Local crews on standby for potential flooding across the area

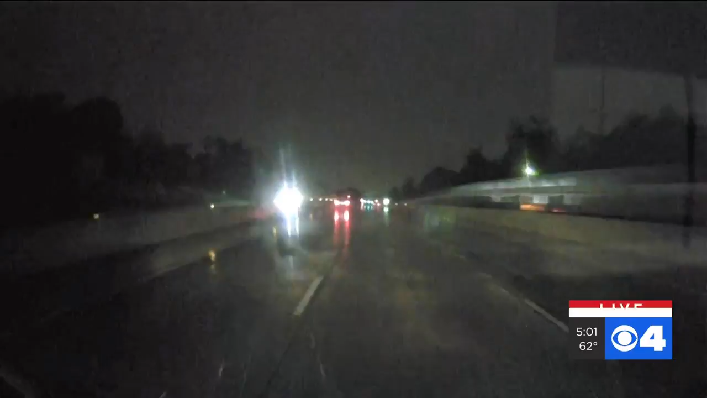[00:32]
You see from the windshield here, rain is still coming down and obviously roads are wet. Let's take a quick look at the National Weather Service website. I did that this morning and the current stage is at about 11.2 feet as a four o'clock this morning.